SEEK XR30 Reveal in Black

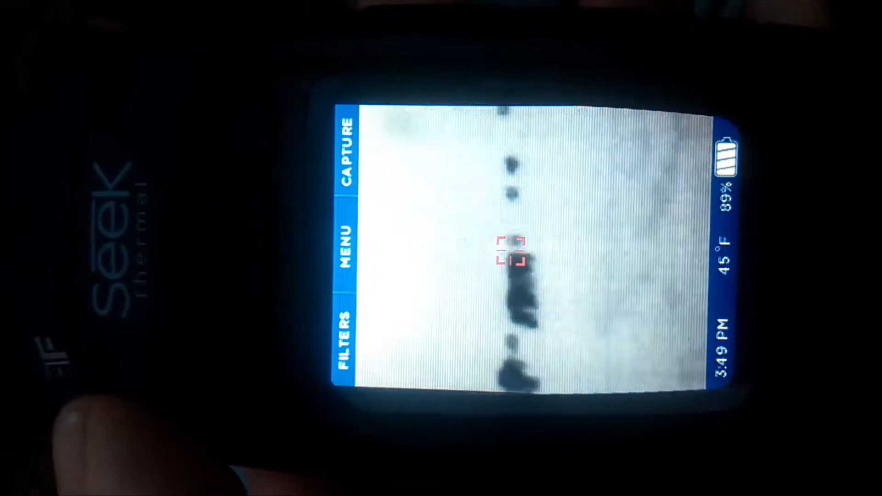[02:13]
I'll just scroll through some of the filters just so you can see.
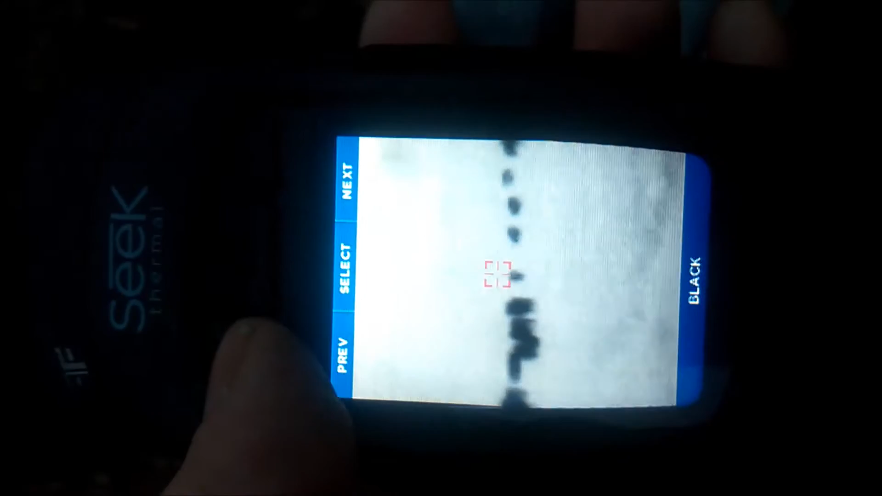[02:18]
Now some of these cows are about, you know, maybe 60-70 yards away from these now.
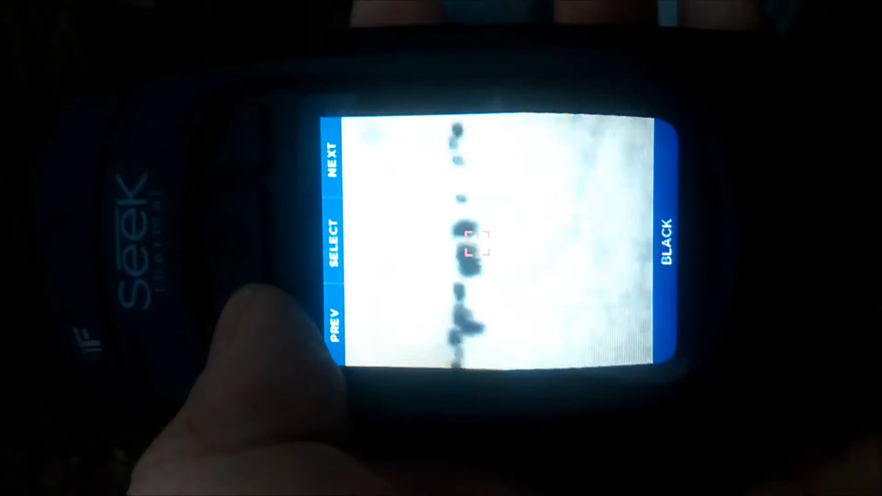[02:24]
Erm, just scroll through some of these. That's white hot.
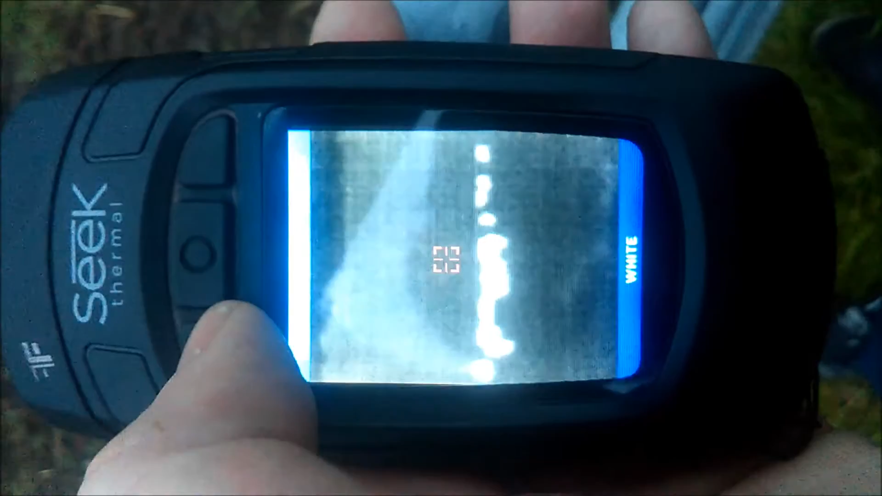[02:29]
It's got, let's see, Tyran, glory.
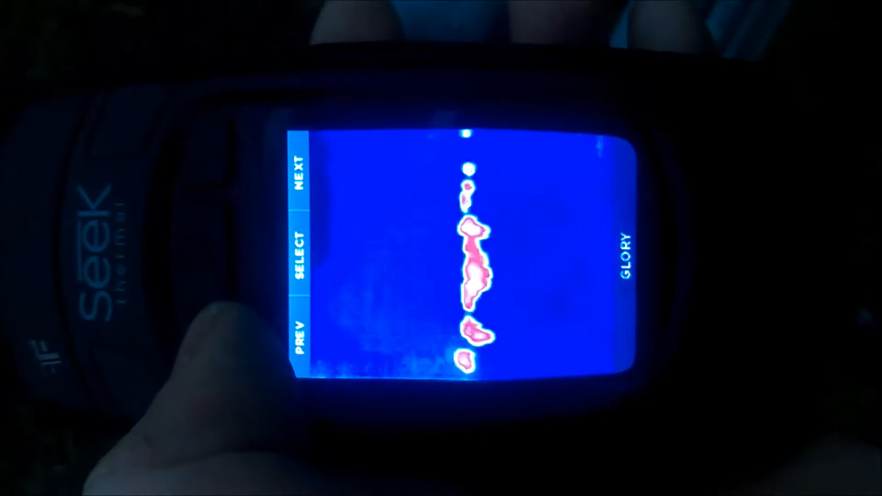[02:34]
She's a kind of funny colour. Iron. Cool.
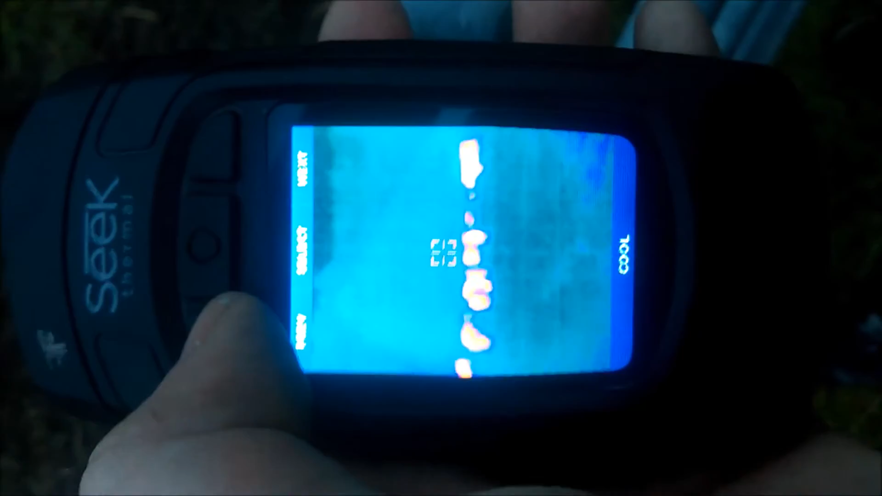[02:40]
Goat. And the black hot, which I think personally is the best.
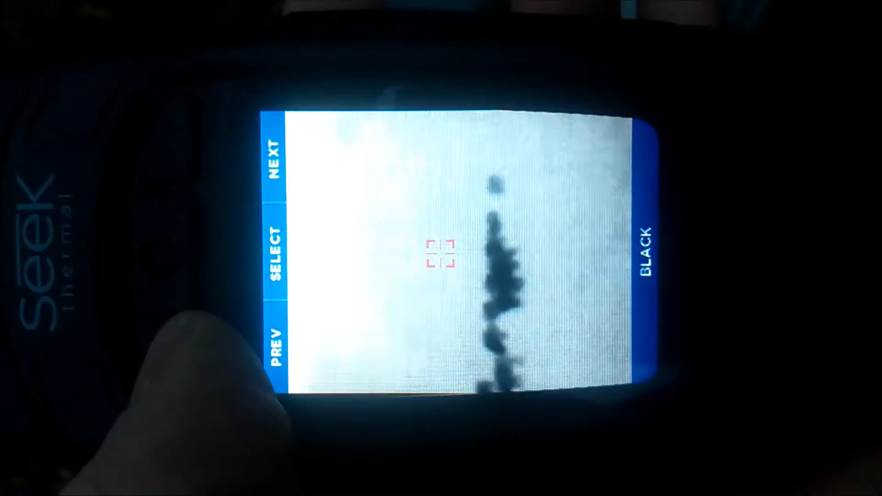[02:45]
Erm, quite like this wee unit.